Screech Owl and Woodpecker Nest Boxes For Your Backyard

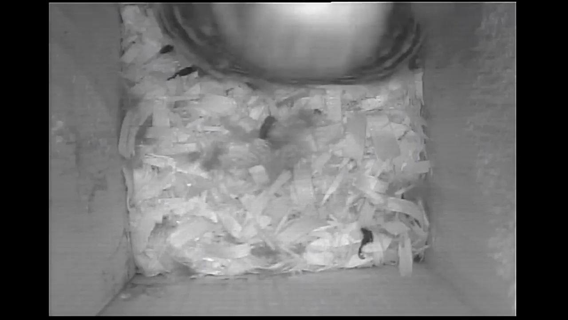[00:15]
kind of discuss what nest boxes I'm using and give you some ideas of having
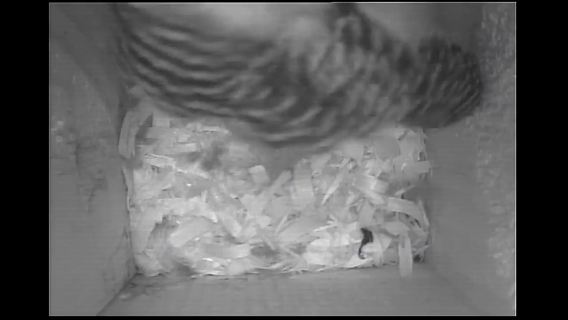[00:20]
your own nest boxes they make obviously great entertainment and habitat for birds in your backyard but it also make great gifts for this
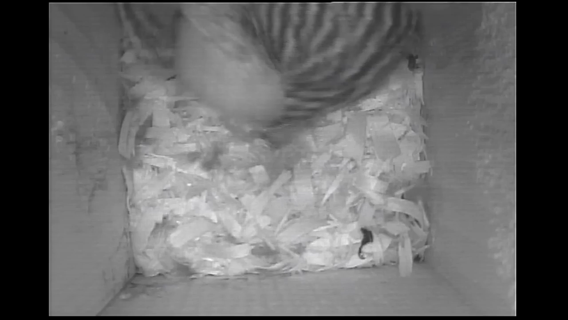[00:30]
time of year the male woodpecker stakes out the nest box and he'll roost there every every night now and probably won't
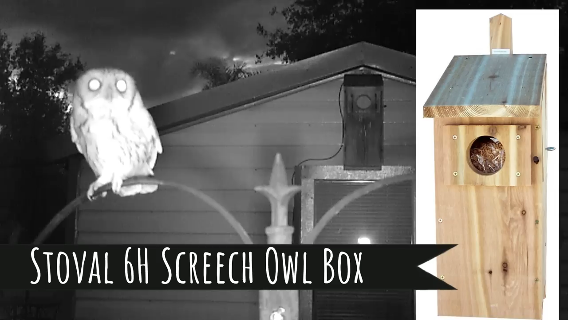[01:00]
both males are in the box claiming their boxes and really nest boxes are really critical to attract the big woodpeckers and the screech owls I've been using the Stovall 4-H woodpecker box for seven years now you can see there it is
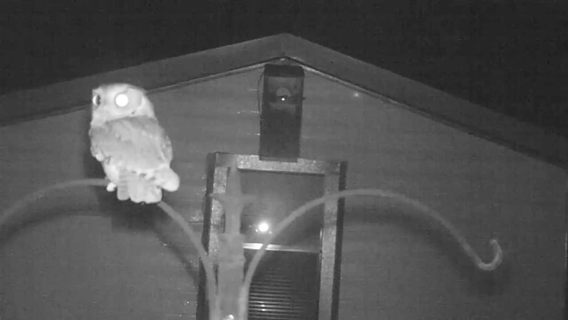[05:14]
this is about a month earlier than the last few years when the eggs were laying around march 1st but it's been a very mild winter and food is plentiful the
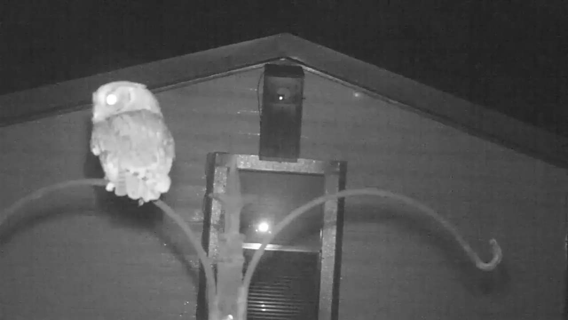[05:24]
male screech owls claimed the box and now spends his nights guarding the box and hunting for food in part to convince the female that he is a good provider once eggs are laying she will have to incubate them all day and most of the night and once they hatch she'll be in the box 24 hours a day except for short forays out after dusk and before dawn and she must depend on the male to bring food while she protects the owlets last year the nesting failed and three eggs were abandoned after the male stopped bringing food for some reason
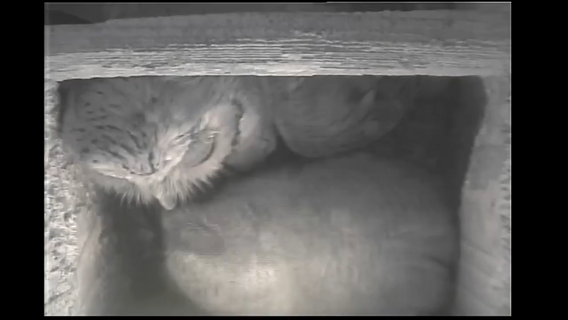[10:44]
the outbuilding where power is i've been using uh usb endoscope cameras that you can get on amazon they're like the cameras are really designed for um like inspection
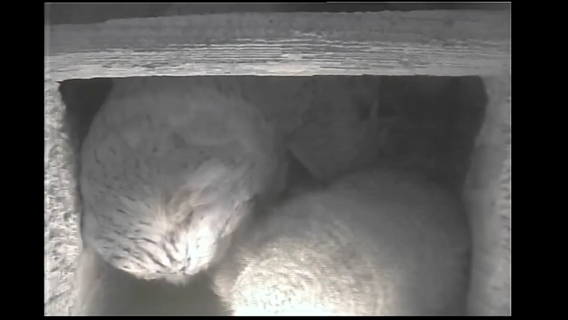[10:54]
cameras like behind the walls or inside pipes or everything but they're pretty high resolution and they focus close up they have a real small field of view and that's one of the problems
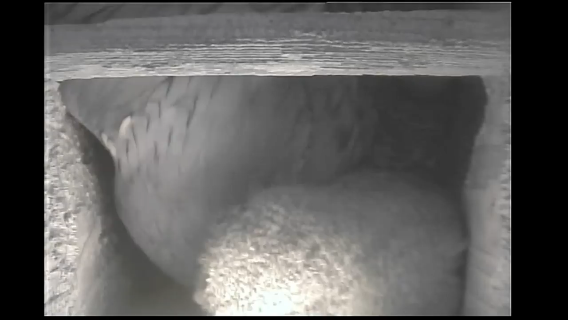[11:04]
with cameras in the nest box both these nest boxes are surprisingly small inside but the
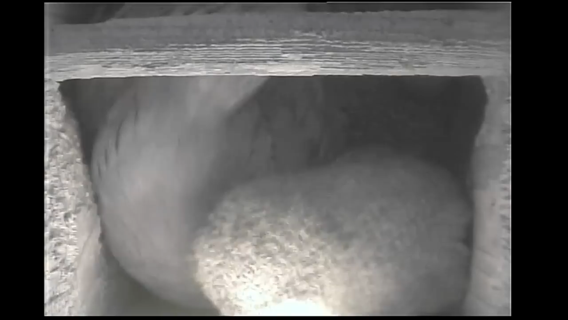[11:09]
the birds prefer it that way and you know the more wide open space the more they tend to be less uh less uh safe feeling but you know you can look at these nest these um hawkeye cameras or hawkeye
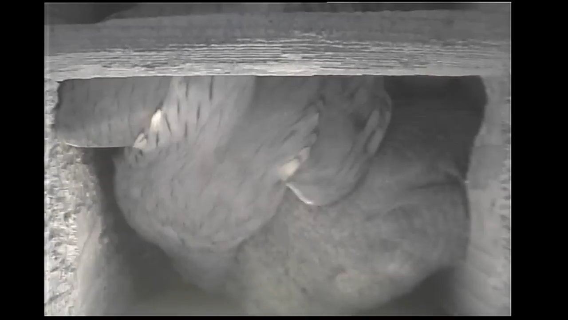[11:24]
cameras are really hard to find i can't they stop making the one that i'm using now they make a newer one i can't vouch for how good it is but you know there's all sorts of possibilities with um wireless cameras and things like that now but the one thing that you don't want to do is you don't want to be shining light uh in the uh nest box at night when the owls you know in the owl's eyes and things like that so you know i use uh the the hawkeye is nice because uh at night it has uh you know the ir lights
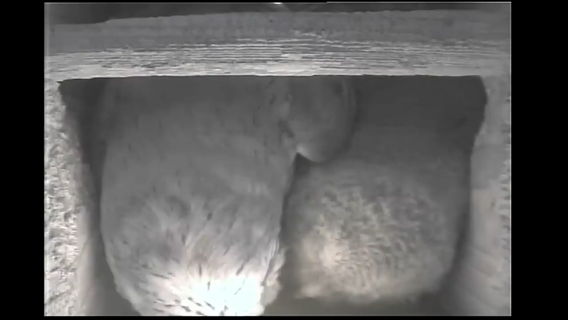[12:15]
window and then you seal up the window with some tape and then you plug it into your laptop or your computer and bam you're looking
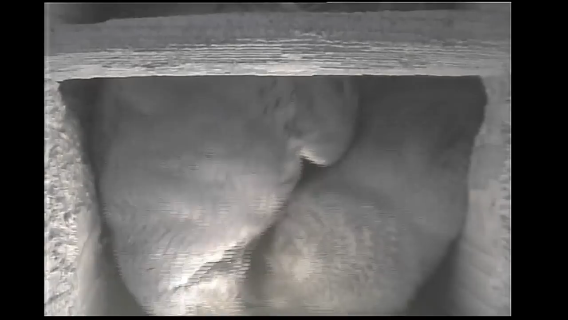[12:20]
at real close-ups of uh of what's going on in there i mean you can't get you can try one at the top and one at the side you can kind of just experiment with them you have to drill a hole that
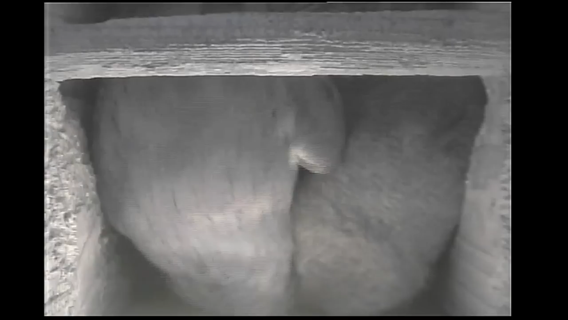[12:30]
matches the diameter of the endoscope camera but that's something to play around with i might one of these days